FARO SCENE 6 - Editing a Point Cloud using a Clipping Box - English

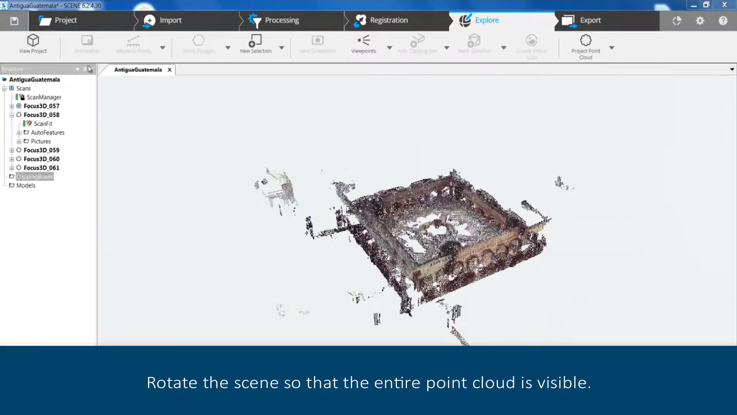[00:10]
click on view project to open the 3d view rotate the scene so that the entire point cloud is visible once the point cloud is fully visible
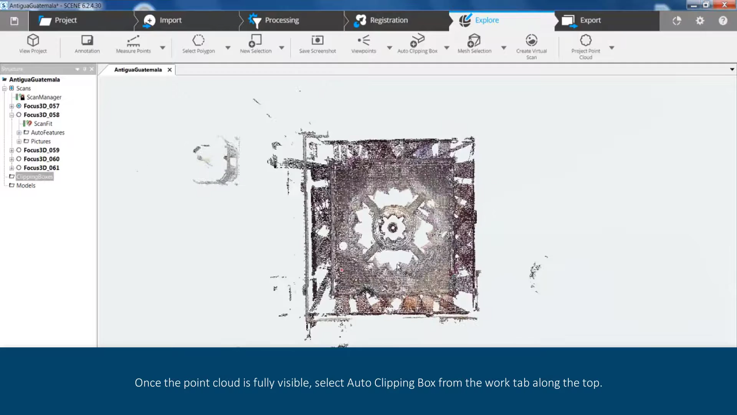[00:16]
select auto clipping box from the work tab along the top here the
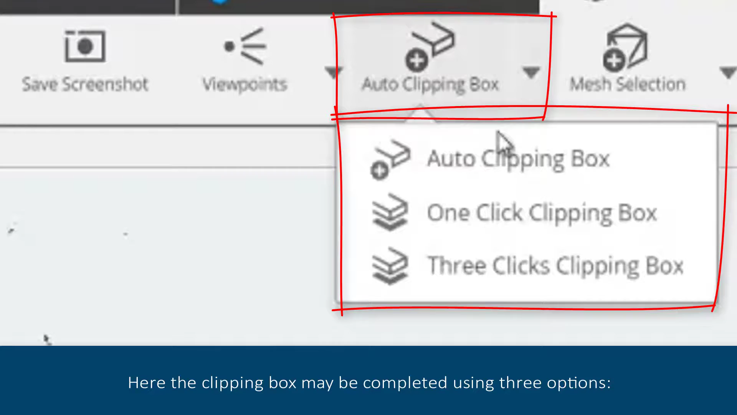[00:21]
clipping box may be completed using three options auto clipping box one click clipping box three clicks clipping box using
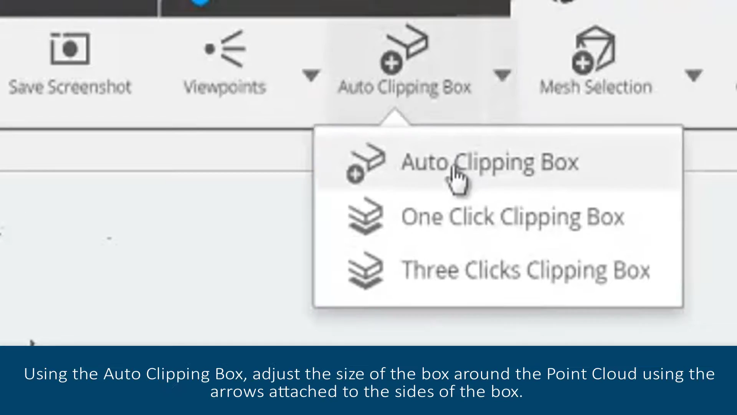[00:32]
the auto clipping box adjust the size of the box around the point cloud using the
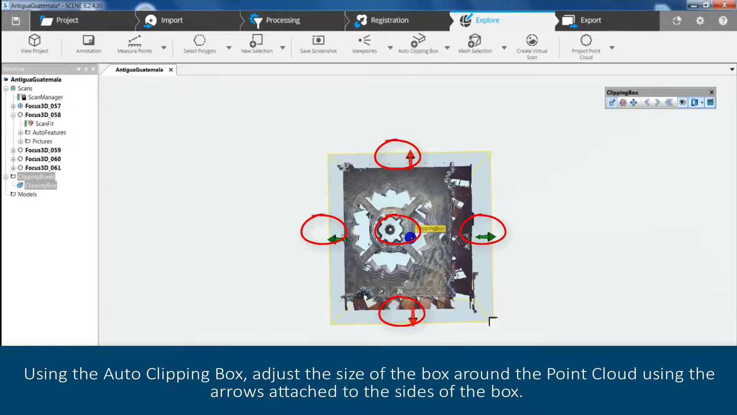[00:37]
arrows attached to the sides of the box these arrows will represent the x
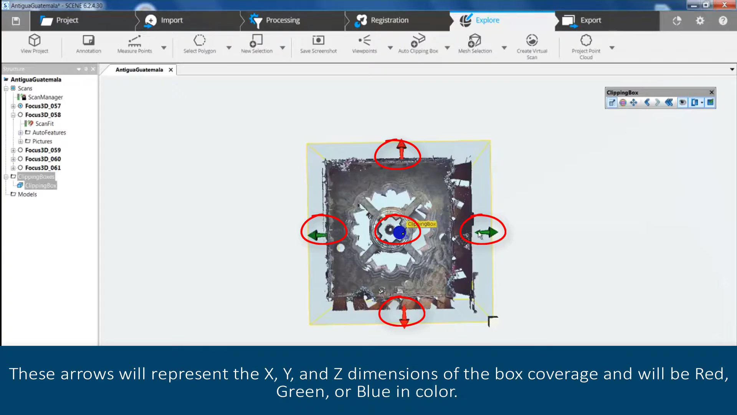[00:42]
y and z dimensions of the box coverage and will be red green or blue
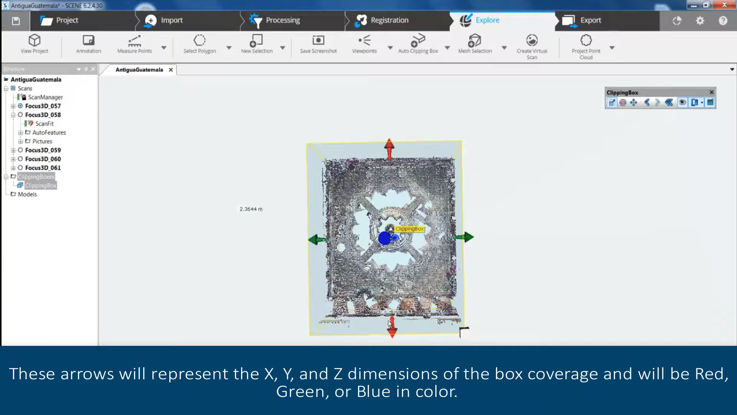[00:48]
in color the box may also be rotated by using the rotation manipulators
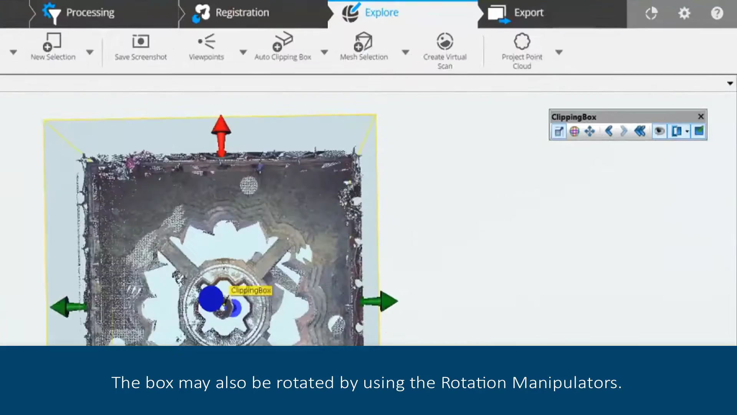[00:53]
this tool can be found within the clipping box tab in the top right of the image the
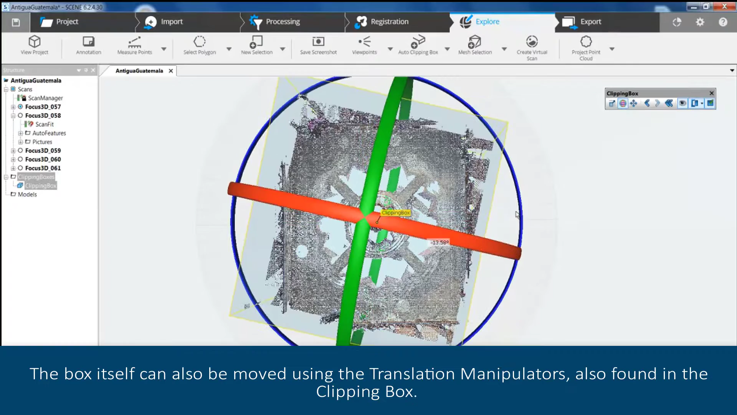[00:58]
box itself can also be moved using the translation manipulators also found in
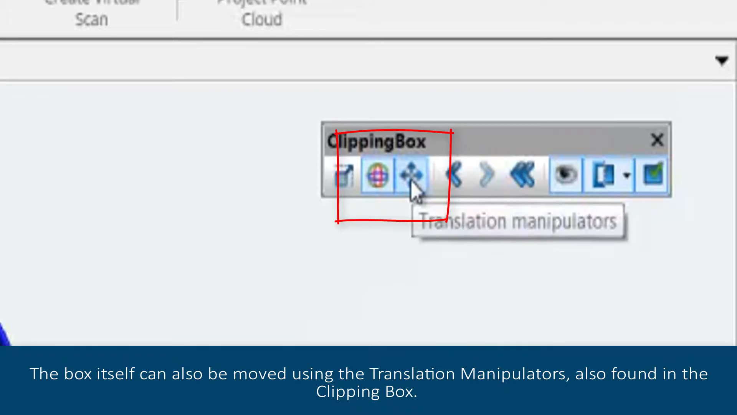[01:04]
the clipping box complete the movement by clicking inside the clipping box and dragging
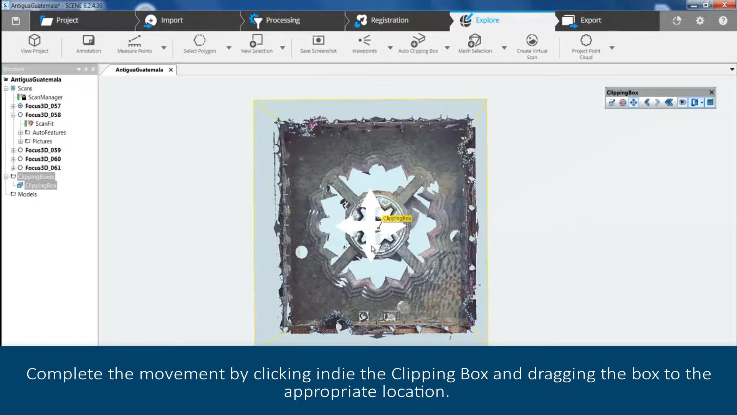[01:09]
the box to the appropriate location switching to isometric view the point cloud can